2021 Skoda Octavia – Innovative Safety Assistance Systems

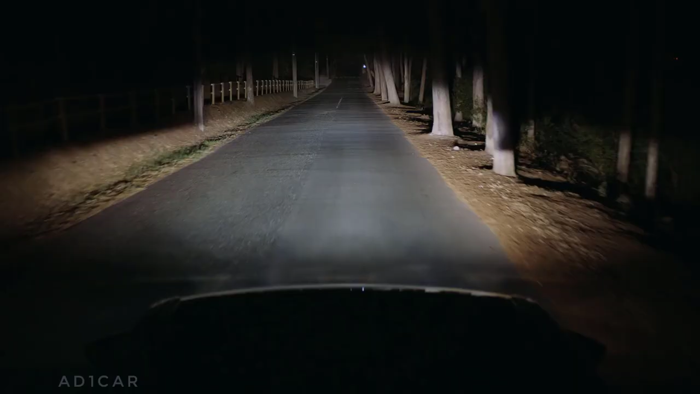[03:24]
With Skoda Matrix LED headlights, even the night is bright.